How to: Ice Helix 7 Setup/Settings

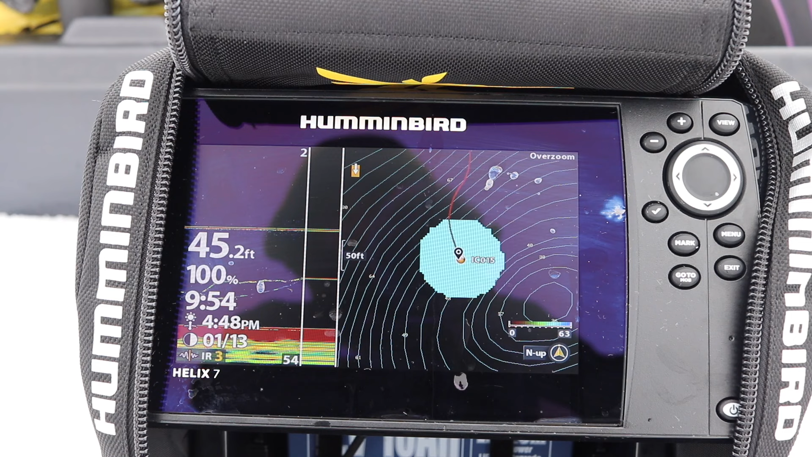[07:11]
On screen: depth 45.2 ft
click auto chart and they'll populate them after i just got smoked Got it sorry guys i got to be catching fish here So now that you got your unit for me
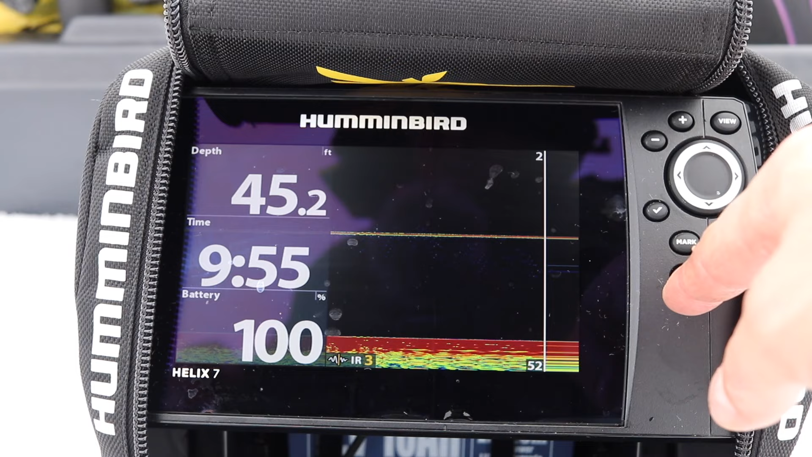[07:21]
On screen: depth 45.2 ft
Our there's two two screen i enjoy There's the zoom in screen and you can play with your zoom by pressing the minus and plus so i'm at four times six times eight times is your maximum And your number up here Will tell you what it zooms at and on the right hand
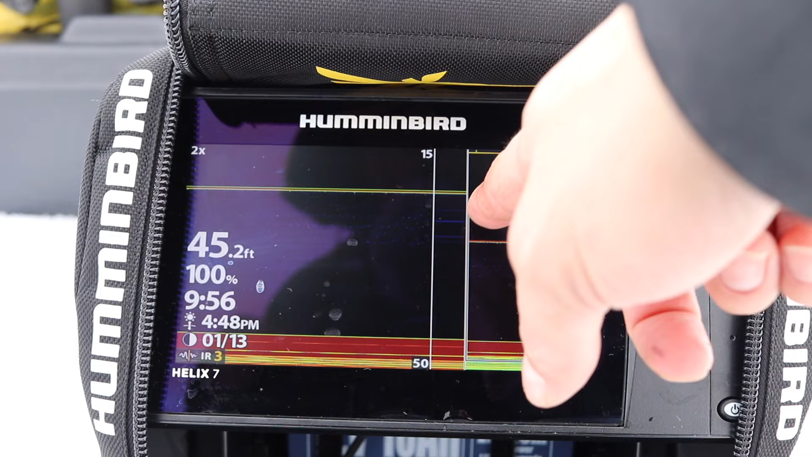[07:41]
On screen: depth 45.2 ft
side there's a white line here that's your zoom section So 34 feet and below times four and you can adjust those
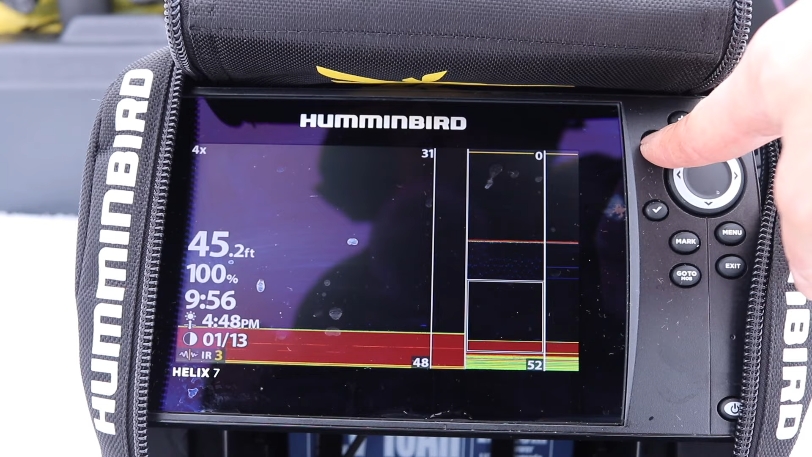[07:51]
On screen: depth 45.2 ft
What you need to do to Move the cursor instead of moving the arrows here you need to press menu
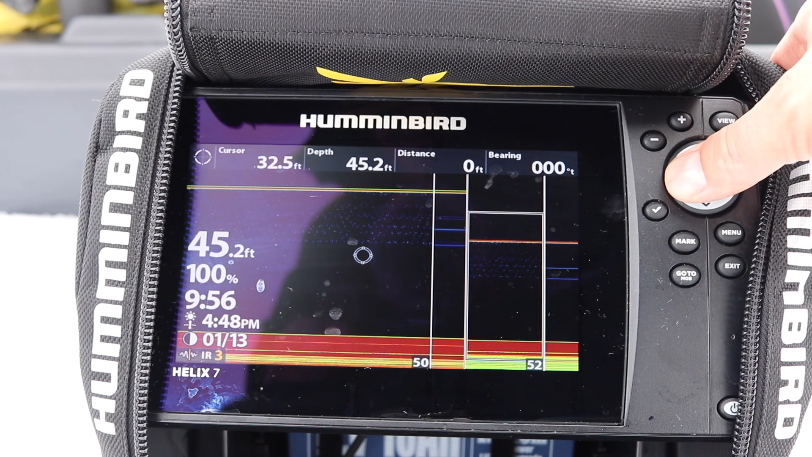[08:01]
On screen: depth 45.2 ft
And then show cursor and then you can go and mark something if you want If you're if i'm going to come here and press mark it's going to give me a waypoint on my map Leaded once i press exit the cursor shows away Another fantastic which i got to enjoy Is the flasher mode
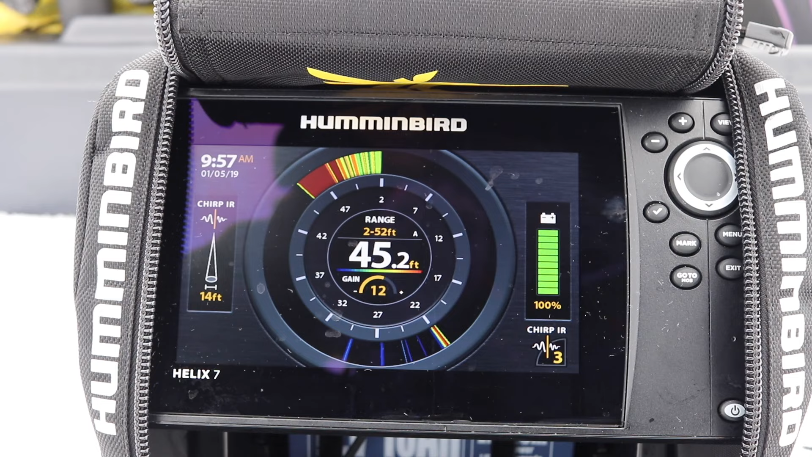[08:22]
On screen: depth 45.2 ft
On the hummingbird what's really cool with your chirp ir it'll tell you once you move And select your chirp ir you'll have different width So when i'm off i have a 17 foot cone And when i have on setting three i have 14 foot cone So depending on the settings i'll have a different width of
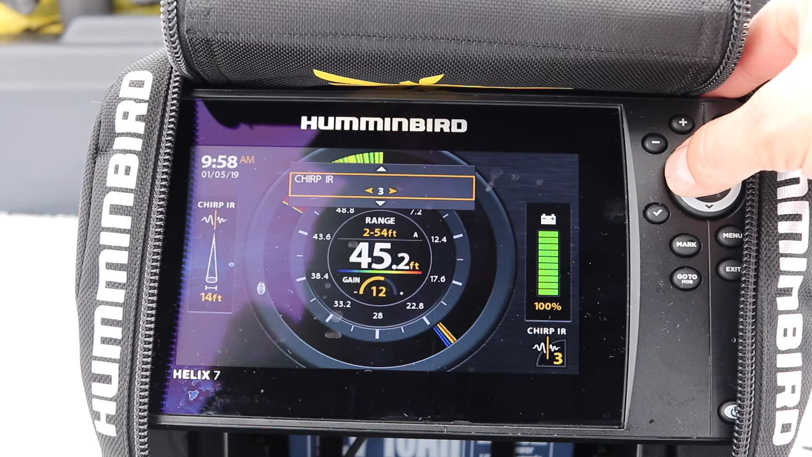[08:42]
On screen: depth 45.2 ft
my chirp So now you have your mapping What's really cool with this is you can shade your depth so i'm going to go menu menu chart Shaded depth right now to let me know i i wanted to fish around 16 feet last time Now i want to fish let's say On a highlight the depth 41 feet so now you can see my shaded area has got here so it's great for highlighting shallow structure When you don't want to hit them by boat but ice fishing let's say i want to target